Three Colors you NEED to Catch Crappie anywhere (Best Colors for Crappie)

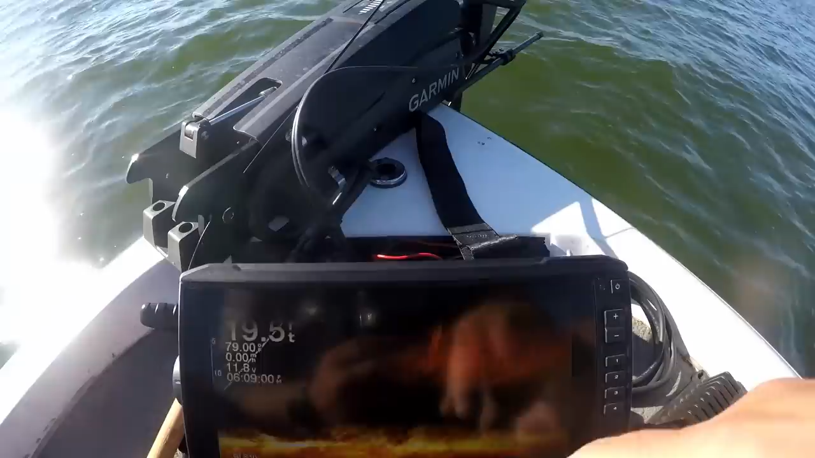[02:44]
They're real tight to a brush pile.
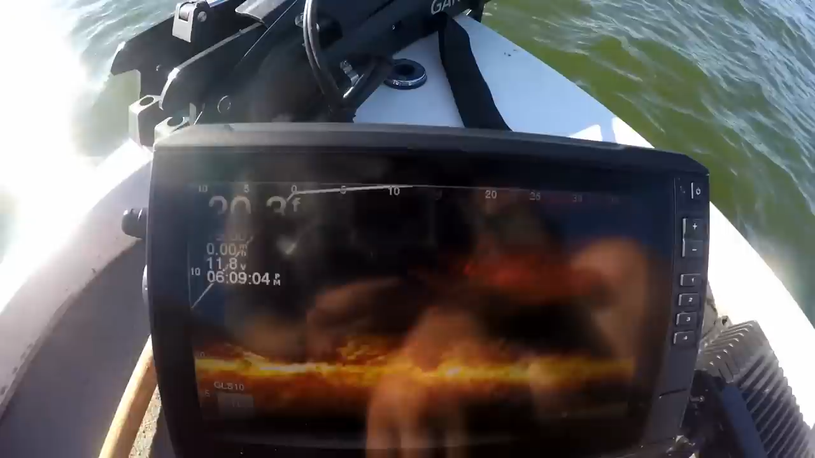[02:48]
19, 20 feet of water, sorry, right there. 19, 20 feet of water.
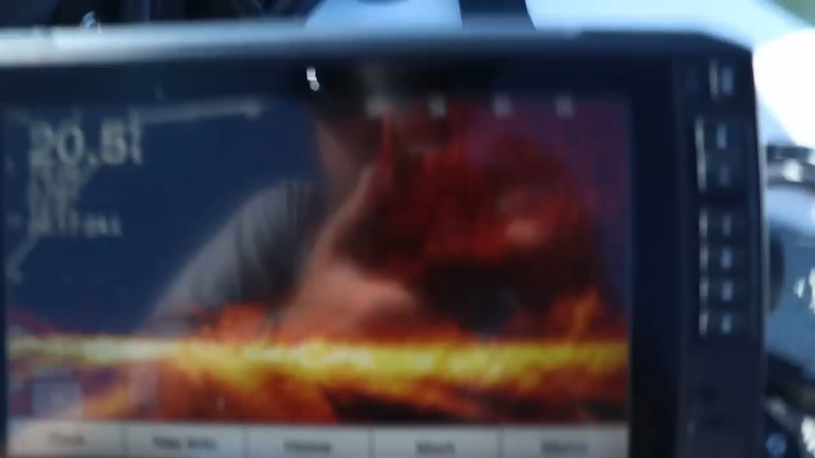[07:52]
As soon as that, yeah, there they are. Yeah, they're right there.